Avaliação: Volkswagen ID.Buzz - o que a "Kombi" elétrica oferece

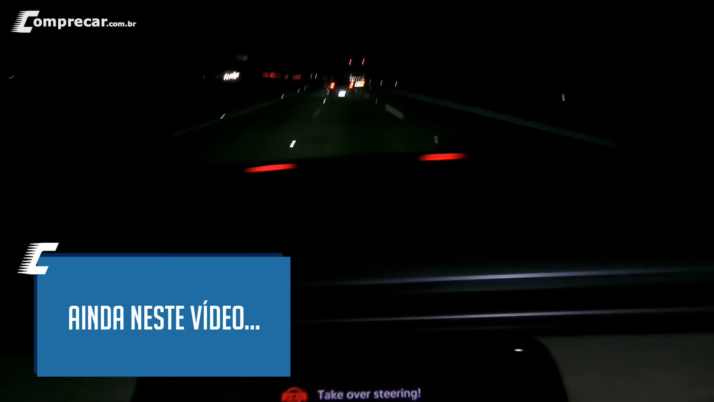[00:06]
ó, deu uma cutucada no freio, pra dizer, ô, acorda aí chefe.
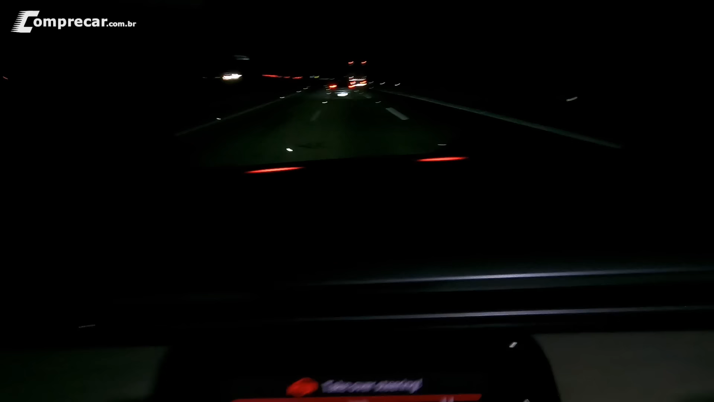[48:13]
deu uma cutucada no freio pra dizer ô acorda aí chefe tá vendo agora eu coloquei a mão no volante o sistema voltou aqui a atuar
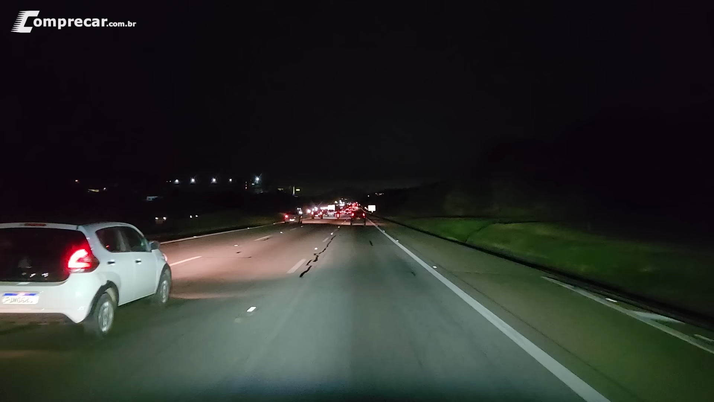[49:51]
justamente por conta da função aí do IQ Light então ele vai recortando os carros à frente e produzindo a melhor iluminação possível vamos ver um pouquinho mais aqui do IQ Light funcionando lá do lado direito da pista olha só como você consegue ver a porção bem iluminada ali do barranco das árvores mas quando eu me aproximo de outros veículos aí
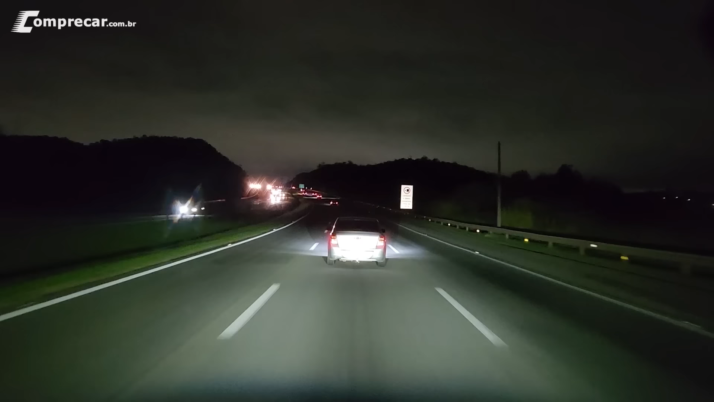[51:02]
a gente consegue ver ele fazendo exatamente esse papel né agora vou sair de trás do carro aí a gente vai ver aí uma iluminação mais intensa na pista olha lá na frente porém o lado esquerdo onde tem veículos ele não ilumina já o lado direito ele mantém a iluminação mais intensa então o farol na verdade ele tá vivo aqui na frente do carro ele fica monitorando tudo e sempre fazendo esses recortes de modo a proporcionar a melhor iluminação sem ofuscar ninguém nem na sua frente e nem na contramão
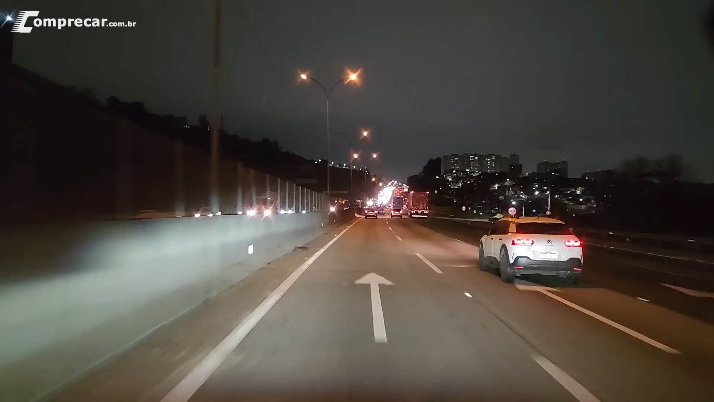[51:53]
olha o que ele faz ele acende progressivamente pra iluminar aqui a grade e o muro porém o carro que tá lá na minha frente não é ofuscado então ele consegue deixar a luz somente aqui do lado esquerdo sem ofuscar o veículo que vai lá na frente